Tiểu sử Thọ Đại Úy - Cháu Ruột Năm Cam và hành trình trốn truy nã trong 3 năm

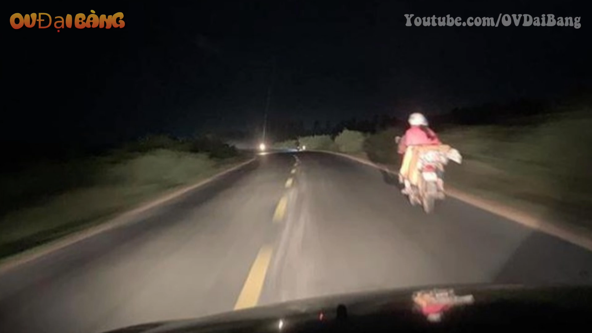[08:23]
Tây Ninh Các trinh sát lên bám theo Lúc đó trời mơ tầm tã và tối đen như mực Để đối tượng khỏi nghi ngờ Họ giữ một khoảng cách đều đặn Với xe của hội và Việt Lúc đó Nguyễn Văn Thọ đang ở trong nhà bà